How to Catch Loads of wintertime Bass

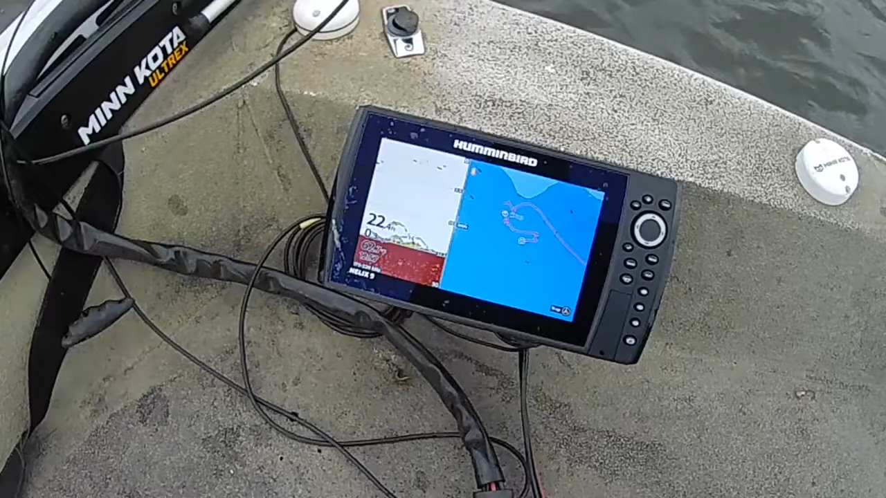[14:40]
everybody's kind of got away from using the switch fire mode on their electronics because they're just using live scope but if you don't have live scope this is a great way to catch them as you can see these fish right here down here on the bottom
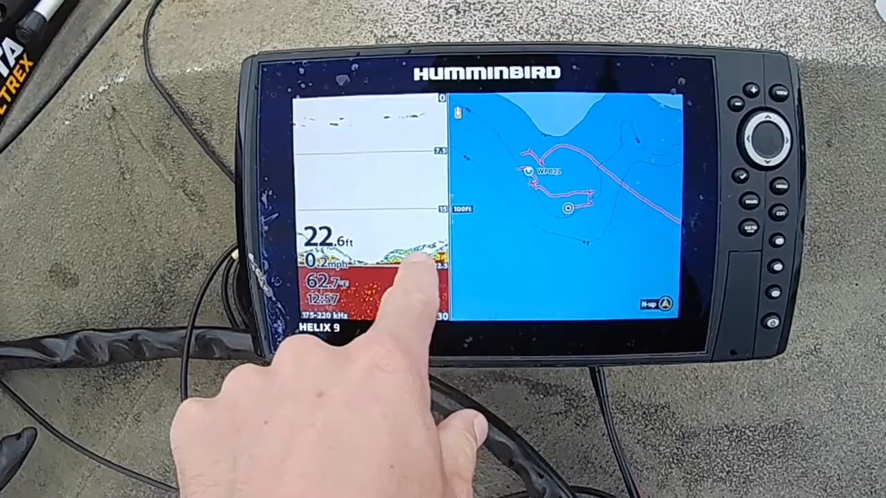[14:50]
On screen: depth 22.6 ft, water 62.7°F, speed 0.2 mph
what i'm going to do is i'm going to drop my i got a ned rig on my ned rig's still on right here i'm going to drop it straight down by my trolling motor so that i can kind of read my signal as it goes down you see my bait going down right there right down to the fish fish are on the bottom okay i'm on the bottom and i'm going to hop this ned rig up and down off the bottom kind of like a spoon and you can see